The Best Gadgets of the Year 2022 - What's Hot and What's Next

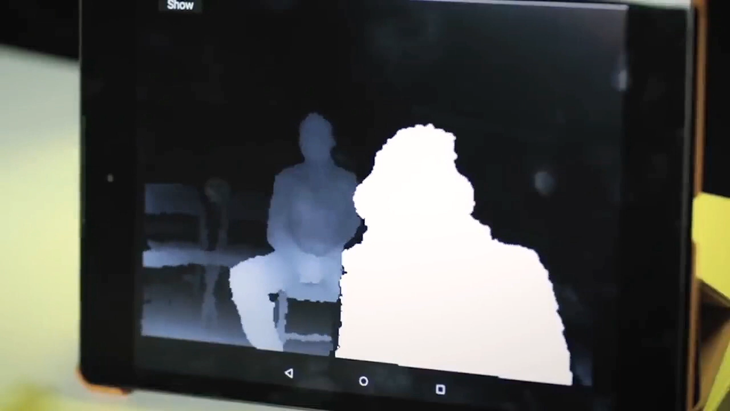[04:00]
OxSight can adjust to the specific characteristics of each user,